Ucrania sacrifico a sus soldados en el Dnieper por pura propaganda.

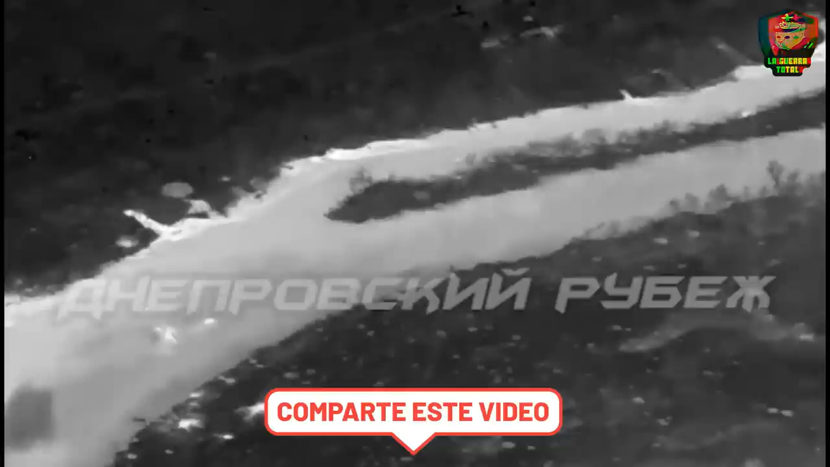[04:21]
Pero eso no era lo peor,
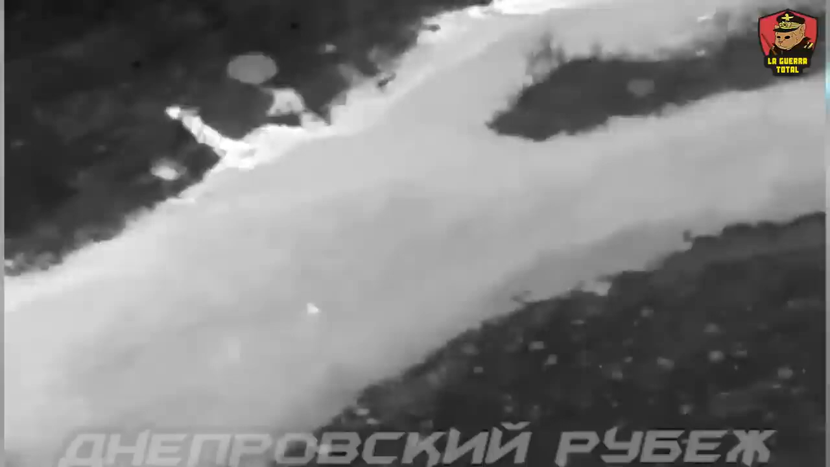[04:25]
pues los ucranianos tenían que cruzar uno de los ríos más anchos de Europa sin apoyo aéreo o artillero,
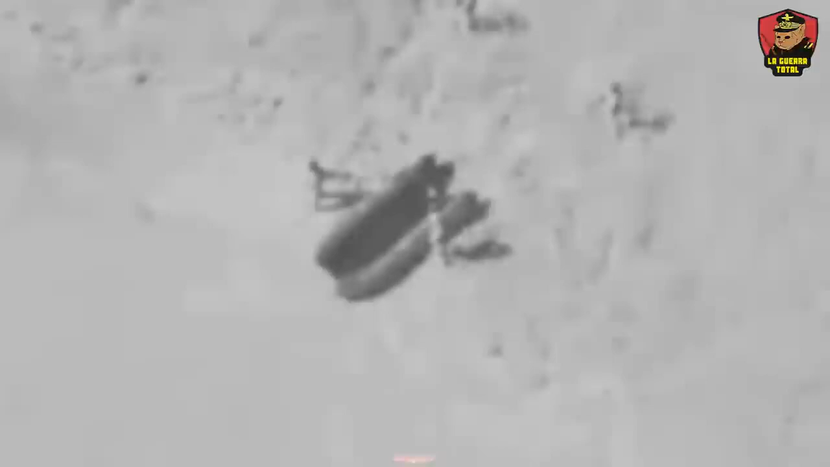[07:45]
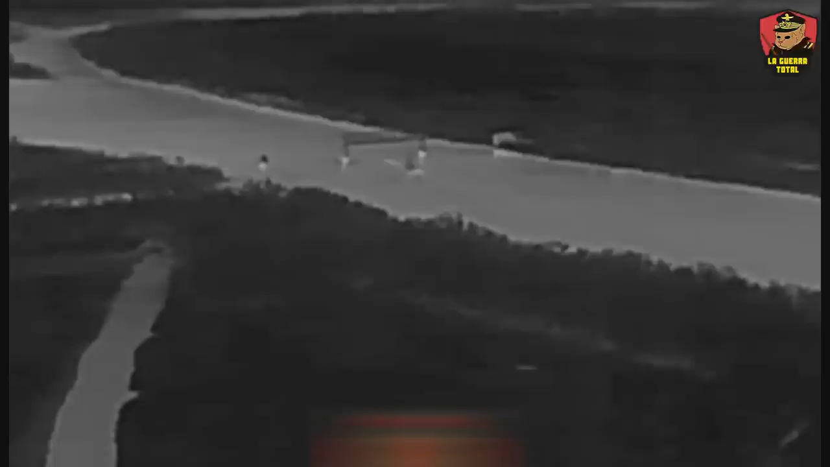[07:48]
La cuestión es que estos botes viajan a 25 kilómetros por hora
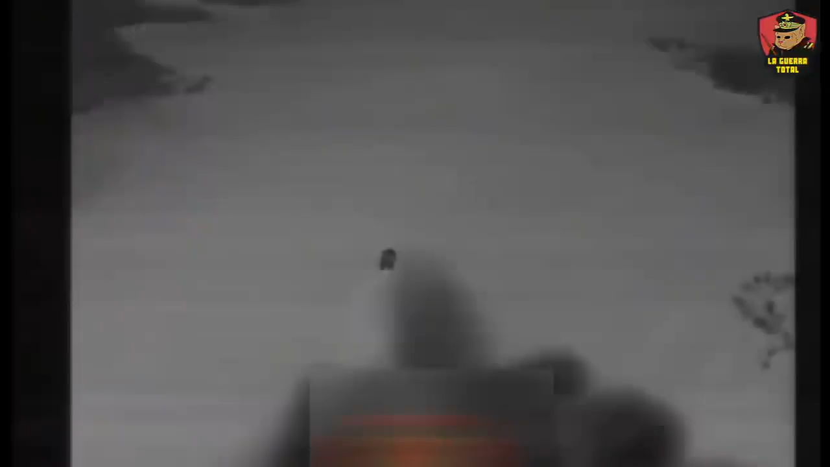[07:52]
y tienen la limitación de poder transportar solo a un miembro de la tripulación y hasta 5 soldados completamente equipados por viaje. Para mover un pelotón completo con todo el equipo necesario, se requerirían al menos 10 botes.
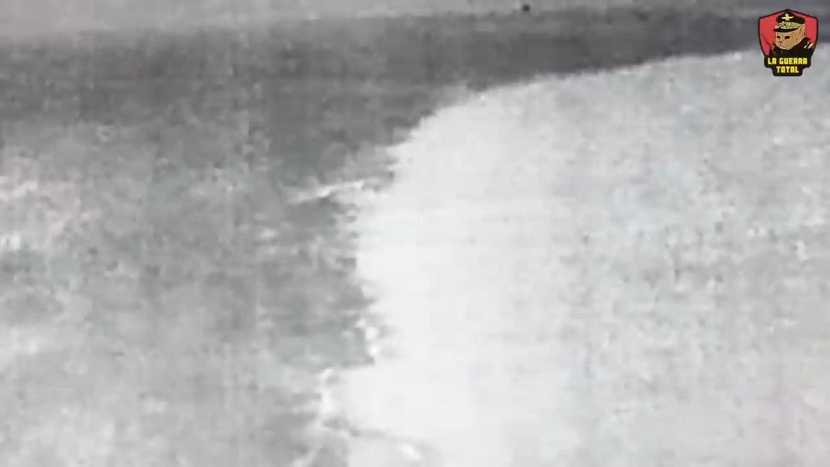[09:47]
así como los testimonios ucranianos,
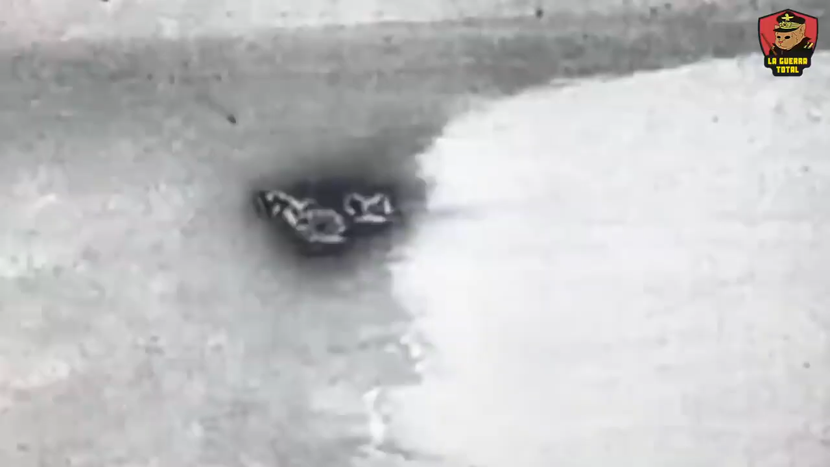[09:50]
resulta imposible negar que Krynki, una picadora de carne para las unidades ucranianas.
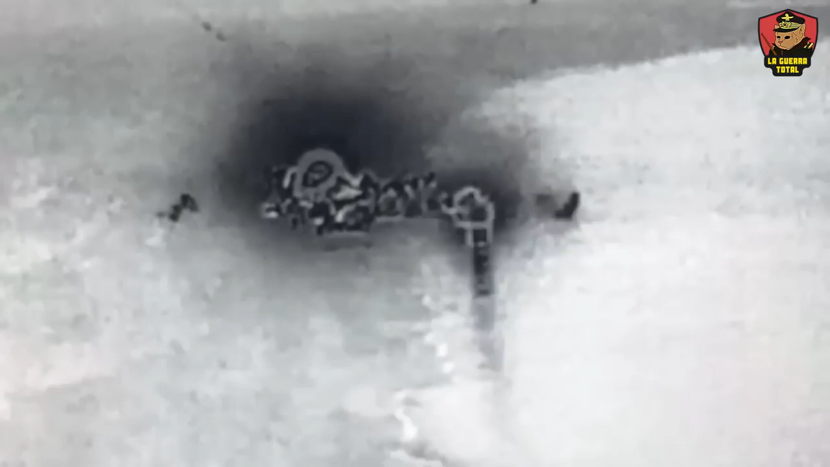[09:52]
Hay cientos de videos de tropas ucranianas cruzaban el río en botes,
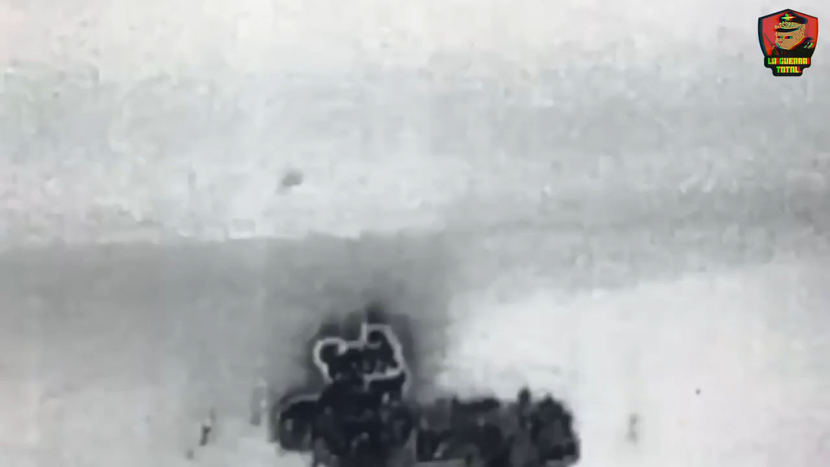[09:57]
mientras son atacados por fuego artillero y drones rusos.